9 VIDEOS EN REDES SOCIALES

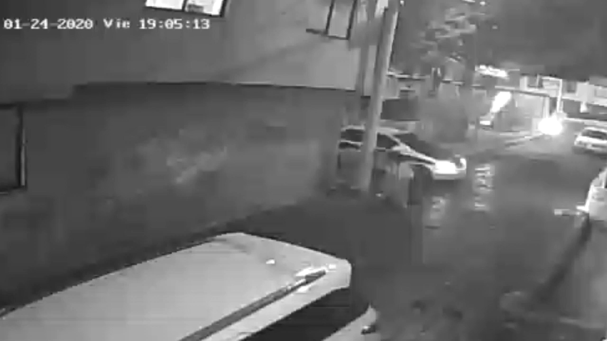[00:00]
En Quito, un hombre fue asaltado por unos individuos mientras cumplía su trabajo como taxi amigo. La víctima recogió a tres personas en la pileta del Comité del Pueblo.
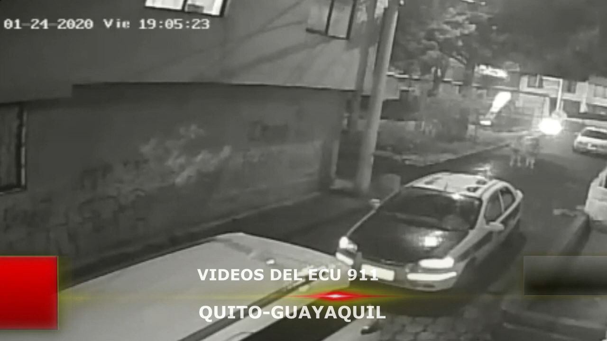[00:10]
Luego, a la altura del asilo de anciano en Carapungo, fue despojado sus pertenencias, forcejea y sale del auto para tratar de correr,
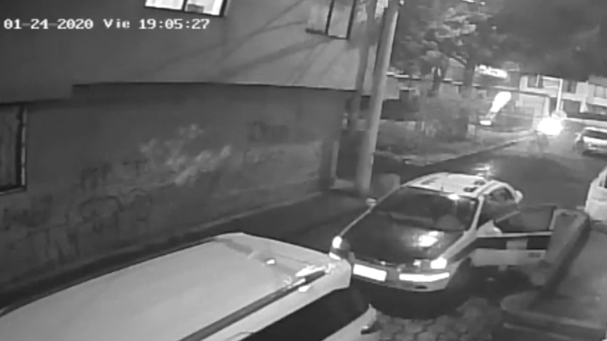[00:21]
pero cae y vuelve a levantar para enfrentarse con los sujetos, entre ellos una mujer de aproximadamente 32 años de edad y salen de huida lanzando gas lagrimógeno.